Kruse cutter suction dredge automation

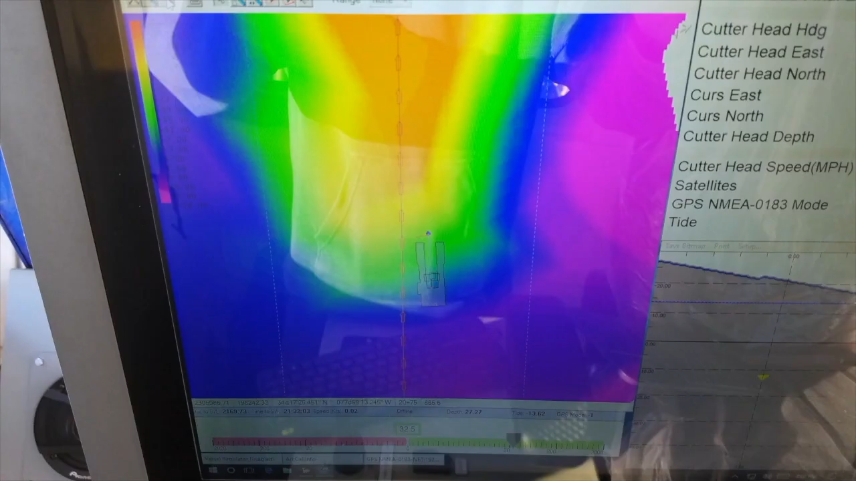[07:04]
So coming back to the computer on the right, you can see we've navigated to the auto logic screen.
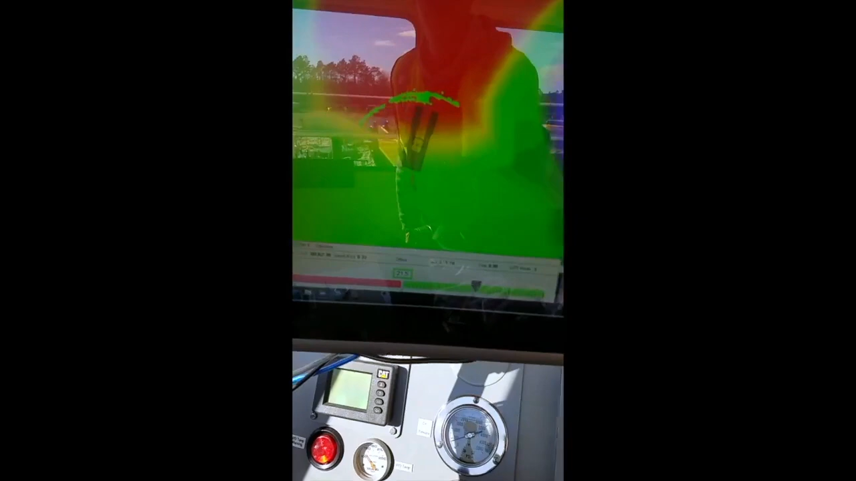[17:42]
And when we get to 20 feet, which we just did, it will stop and begin swinging the other way to 25 feet.
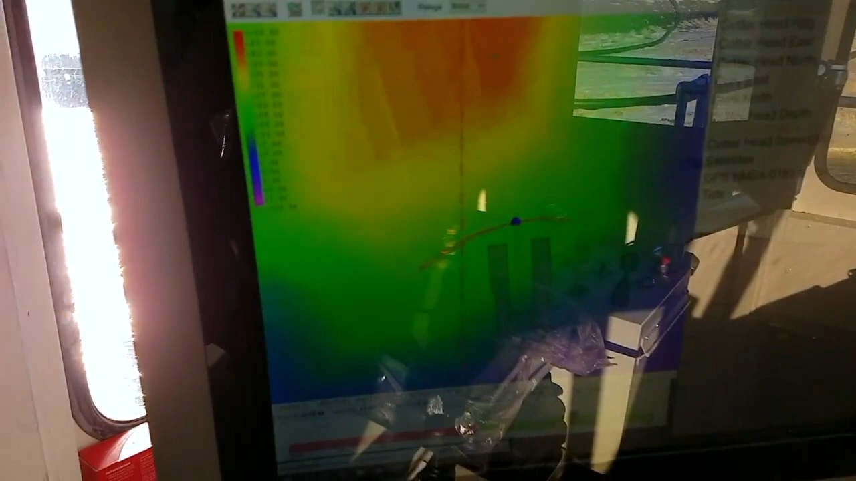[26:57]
trace line that I talked about how to turn that on before. But if you watch it,
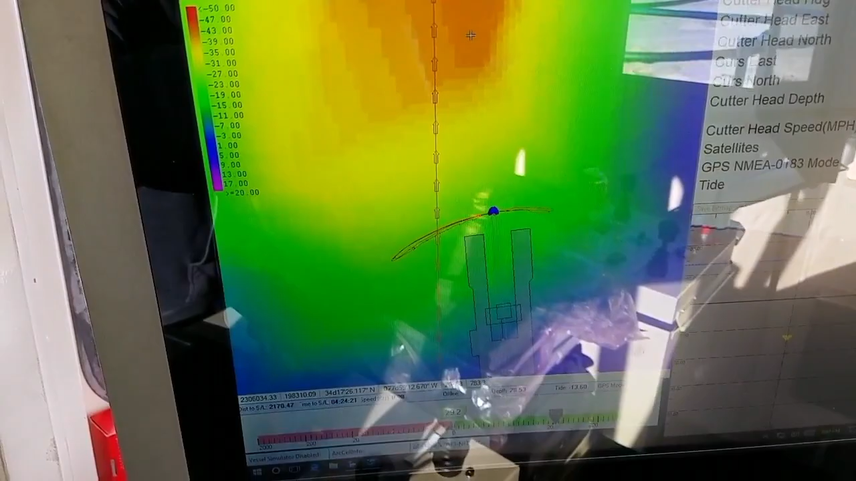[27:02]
it's slowly swinging because we're getting good material so it's waiting in that one spot. Yeah. Okay I'll watch it.